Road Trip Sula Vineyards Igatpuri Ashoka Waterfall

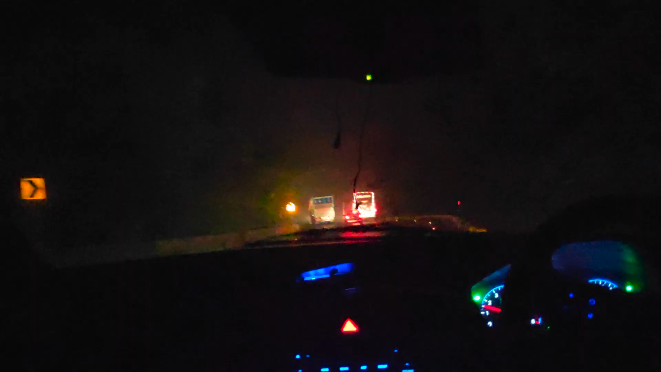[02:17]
ये है वो डेडलीस्ट घाट जिसकी हम बात कर रहे थे। आई एम श्योर कैमरा जस्टिफाई नहीं कर पा रहा होगा, पर बिलीव मी मेरे दोस्त, ये बहुत ही डेंजरस घाट था।
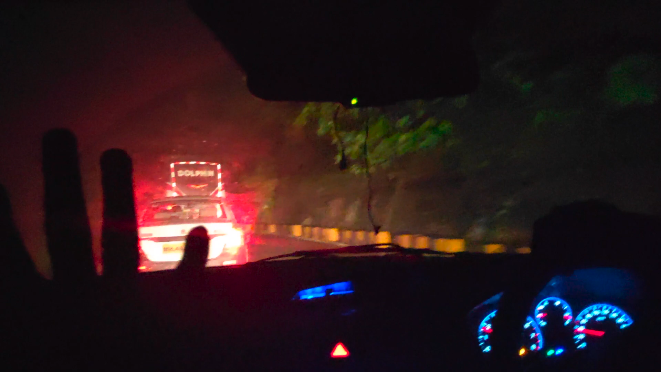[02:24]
जिस तरह से गाड़ी घूम रही थी कुछ पल के लिए तो ऐसा लगा कि गाड़ी एकदम स्लाइड में हो जाएगी,